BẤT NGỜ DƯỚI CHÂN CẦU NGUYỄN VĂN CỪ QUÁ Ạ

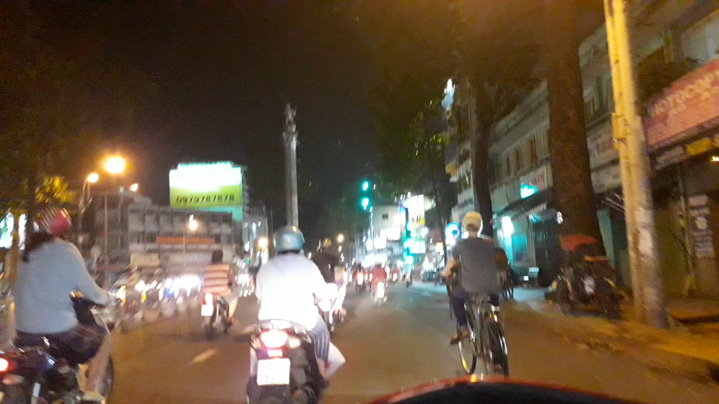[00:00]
Xin chào cả nhà, hiện tại bây giờ thì Lế Hương đang có mặt tại ngay chỗ ngã 6 Nguyễn Trí Phương, Nguyễn Trí Thanh, Ngô Gia Tự Nguyễn Trí Thanh, Ngô Gia Tự,
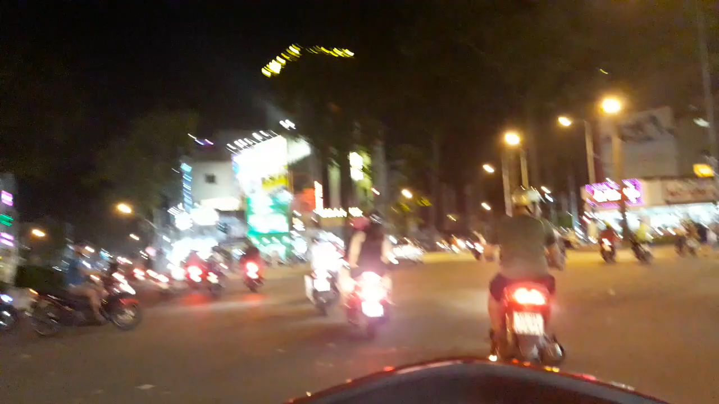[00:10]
Nguyễn Trí Phương À, 3 con đường tạo thành ngã 6 Và bây giờ thì chúng ta sẽ đi qua đường nào nào Nguyễn Trí Thanh lầu bên đây nè, rẽ phải Ngô Gia Tự à Rồi, bây giờ chúng ta sẽ đi qua đường Ngô Gia Tự Ngô Gia Tự chúng ta gặp tiếp một cái
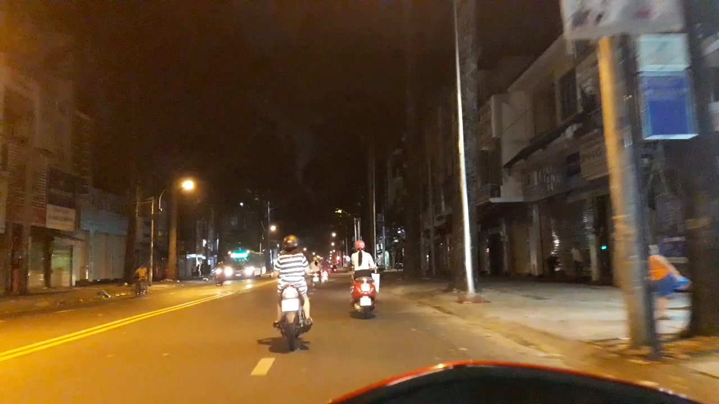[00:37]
ngã Mà bây giờ theo trên map là ngã 6 Lý Thái Tổ Nhưng mà có một
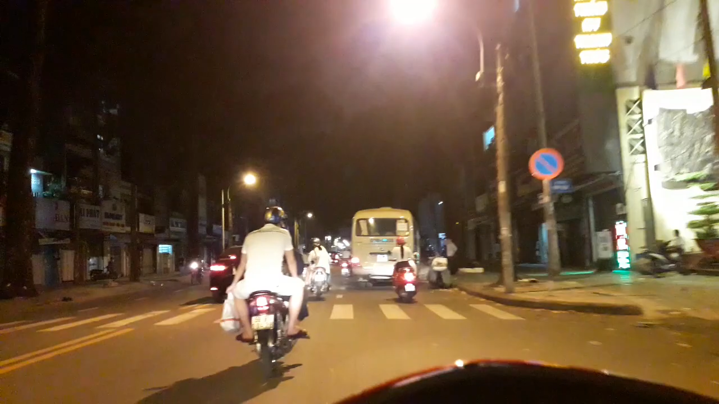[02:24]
đường Ngô Gia Tự này nè Ở từ ngay cái chỗ mà ngã 6 hay ngã 7 Lý Thái Tổ đấy Thì chúng ta đi vô khoảng chừng 1 đoạn vài trăm mét Thì chúng ta nhìn bên tay phải có đường Bà Hạt Trước mặt ở nhà đây là ngã 7 Lý Thái Tổ đấy 2 đường Lý Thái Tổ, 2 đường Lê Hồng Phong 1 ngôi Gia Tự và phía đối diện ngôi Gia Tự là đường Điện Miên Phủ ha
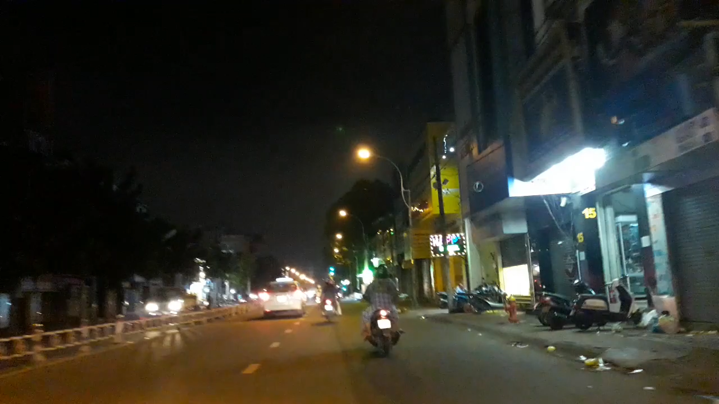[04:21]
Đâu, đâu phải Lý Thái Tổ chúng ta sẽ gặp đường ngay chỗ Ngã 6 Cộng Hòa Là ngã 6 Cộng Hòa Lộn Lý Hương Lộn
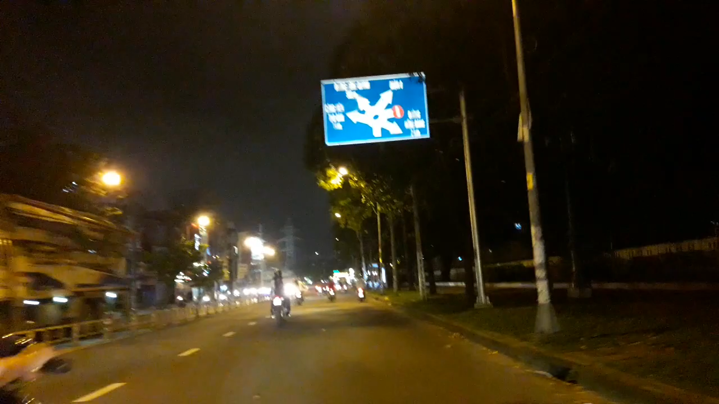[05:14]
Nó là cây cầu mà nó rượt qua 2 kênh luôn
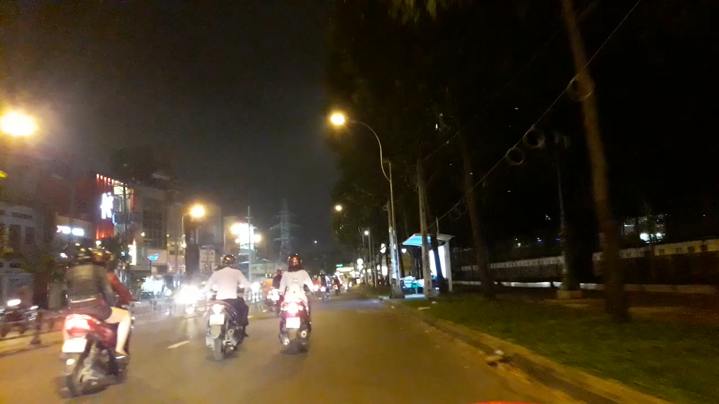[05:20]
Nhập lại giữa kênh đôi và kênh Tàu Hủ Nhập lại là cây cầu Nguyễn Văn Cừ này vượt qua nè Rất là hay
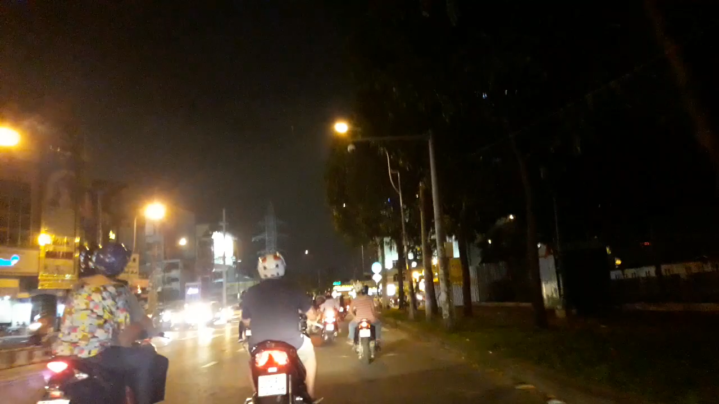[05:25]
Vậy thôi đi qua luôn coi Nay đâu có mưa đâu Bây giờ chúng ta sẽ đi qua cầu Nguyễn Văn Cừ luôn nha nha Xem buổi tối như thế nào Rồi Đây là ngay nhà 6 Cộng Hòa nè Rồi có đường Nguyễn Văn Cừ
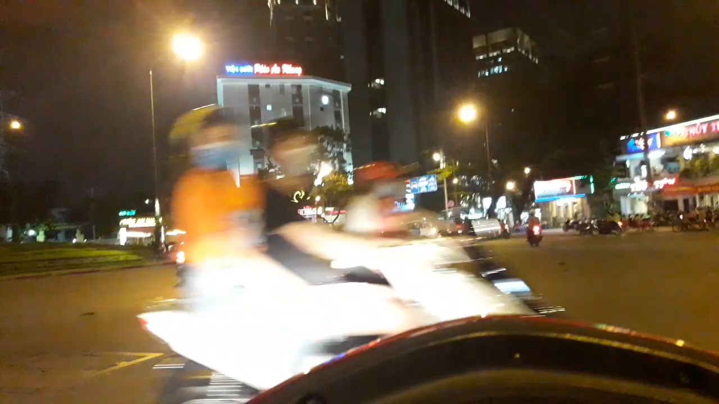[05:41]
Đường Hùng Vương Trận Phú Lý Thái Tổ Đường gì nữa 1, 2 Trận Phú nè Trận Phương nè Nguyễn Văn Cừ Ngay đây không thấy Phạm Viết Tránh Nguyễn Minh Hai Ngay chỗ Phạm Viết Tránh Nguyễn Minh Hai là tính 1 hay 2 con đường đây 1, 2, 3, 4, 5, 6 Tính 1 con đường Ngay cái chỗ mà Nguyễn Thị Minh Hai với
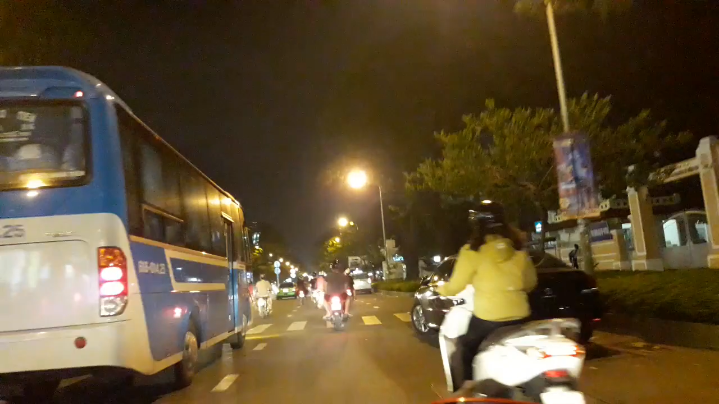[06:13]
Phạm Viết Tránh á Có cái mũi tàu á Thì tính là 1 con đường Ở phía bên đây có cái tên nào John rất là lớn 1 cái mall rất là lớn nè Lý Thái Tổ Hùng Vương Trận Phú là 4 rồi 2 ông bên đây
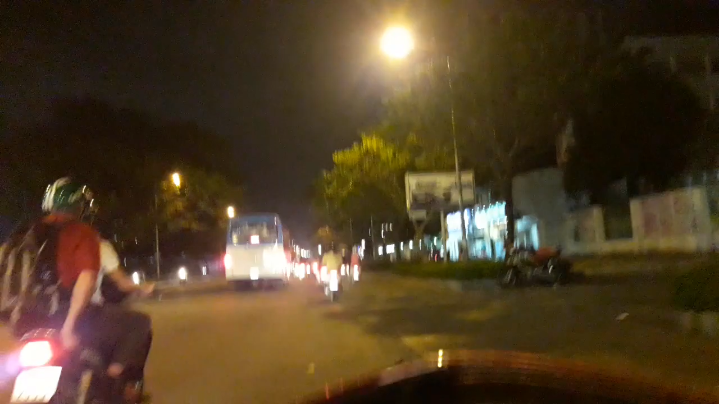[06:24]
là ông gì đây Ông Nguyễn Văn Cừ Với lại ông bên đây là ông gì đây Không có ghi tên đường luôn Đường to quá không ghi tên đường luôn Chắc đang phóng hay sao Map không hiện ra tên đường luôn Dâm cực đại luôn Cũng không ra luôn
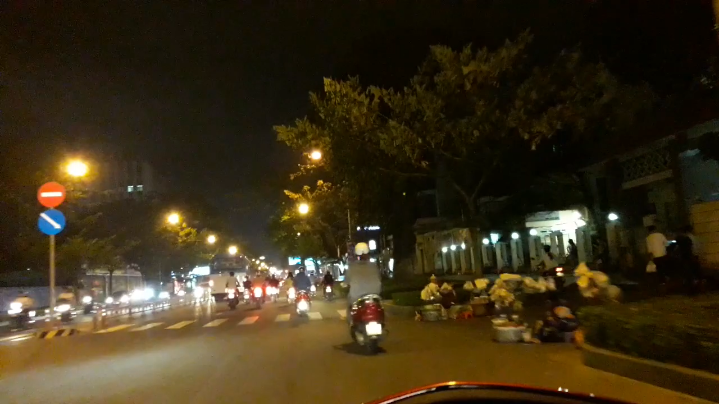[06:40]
Chắc là đang phóng Đấy chúng ta đang đi trên đường Nguyễn Văn Cừ Chị Huỳnh nói cây cầu Nguyễn Văn Cừ Vì mưa mà sao Mưa sao
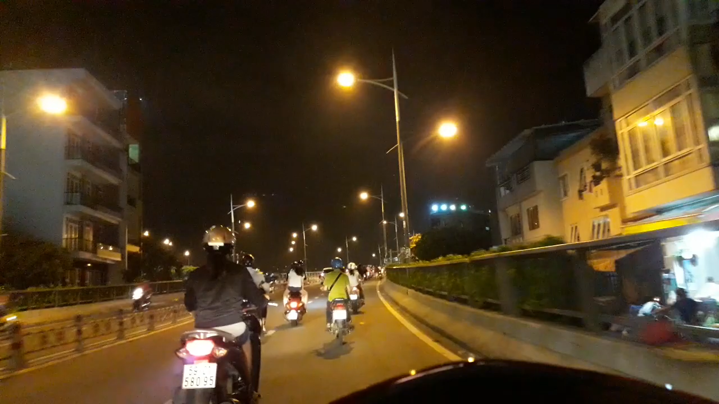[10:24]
Đây phía bên tay trái là rạch bến ngé Phía bên tay phải của chúng ta vẫn là kênh đôi và kênh tàu hủ nhập lại
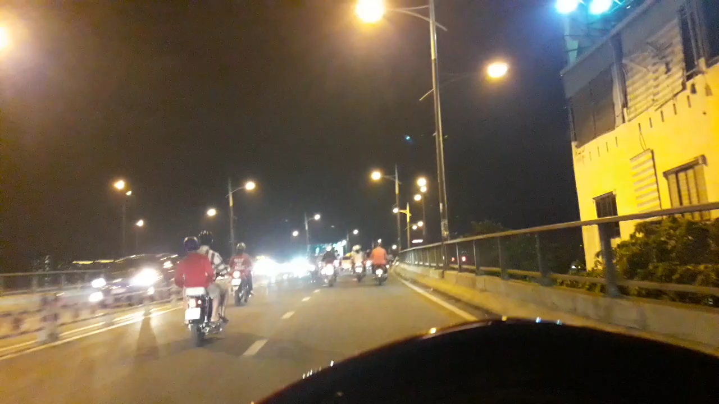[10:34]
Đây là khuất cầu Nguyễn Văn Cừ vượt qua rạch bến ngé Ngay chỗ đây bên tay phải của mình là kênh đôi và kênh tàu hủ nhập lại nha các nhà Con chiếc xe nó chạy rất là nhanh nha ngay phút này Rồi ok Đó
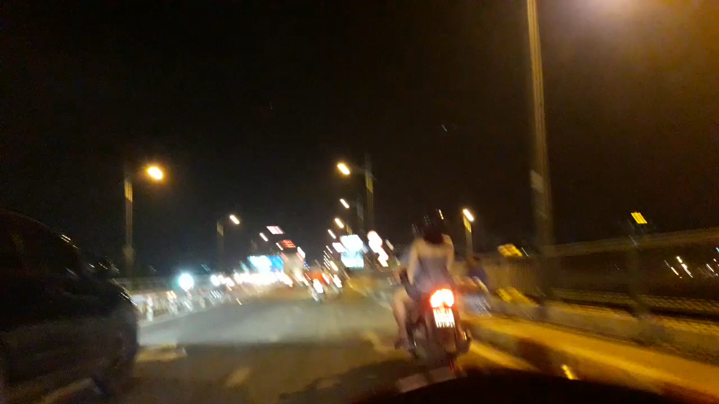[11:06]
Ngay chỗ này nè Gió rớt cầu hả Nó tầm bậy tầm bạ không Nó dung là đi đường thì gió cẩn thận Cái cái thành cầu nó cũng
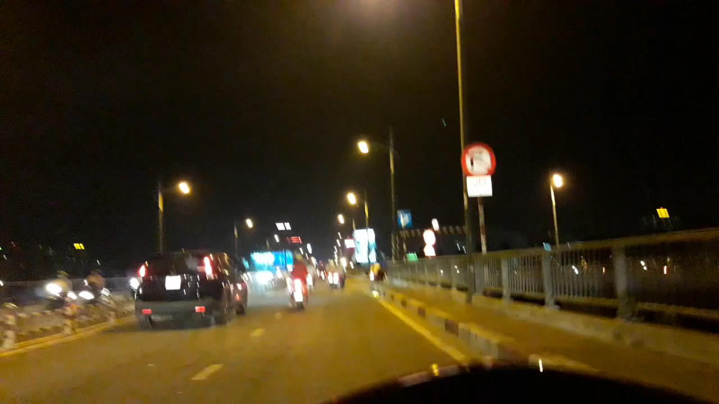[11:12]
No no chạy thẳng luôn Chỗ này chiều cao khống chế của nó là 3.5m 3.5m thì có rất là nhiều lỗi xe có thể chui qua Cái cầu này là cũng chịu tải trộm khá là lớn Rồi bây giờ là cái đoạn này là nó vượt qua gọi là kênh đôi với lại kênh tàu hủ nhập lại vào phía bên tay
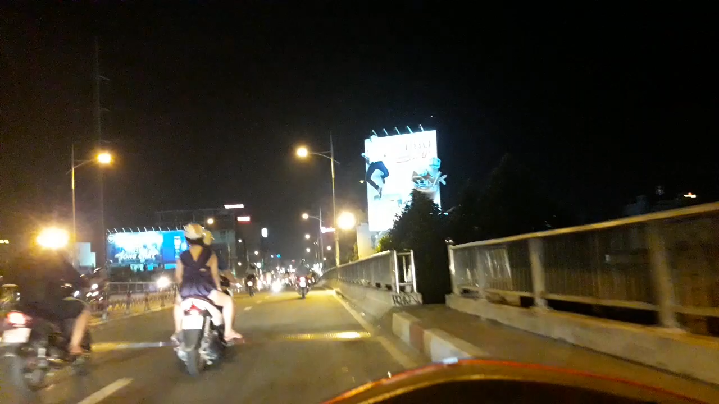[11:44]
trái của mình gọi là kênh tẻ rồi nha Qua bên đó gọi là kênh tẻ Kênh tẻ chắc là kênh chiêu quá ha cái nhà Rồi ok Bây giờ chúng ta đang đi xuống châm của cái cầu Nguyễn Băng Cừ đấy
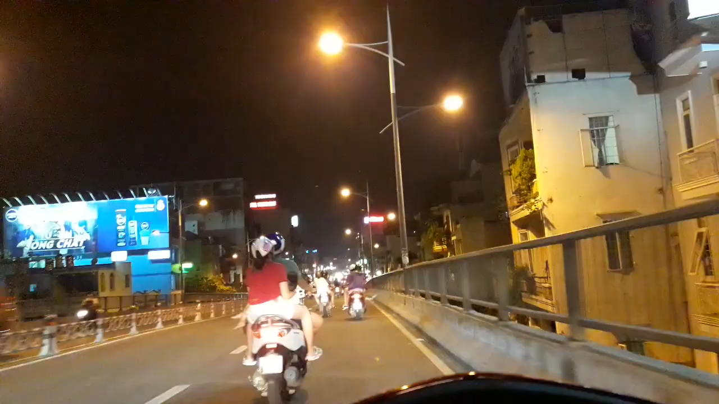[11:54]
Bên yếu Bên của gùm áp yếu rồi đó Rồi bây giờ chúng ta sẽ tìm đường để vòng lại cầu Nguyễn Băng Cừ ha Hàng một ngày gần nhất Lý Huynh sẽ đi sáng sớm Để quay về cả nhà xem Đẹp lắm những cây cầu Những cây cầu ngày xưa Lý Huynh có coi một bộ phim Mỹ cực kỳ hay luôn Ui trời ơi cái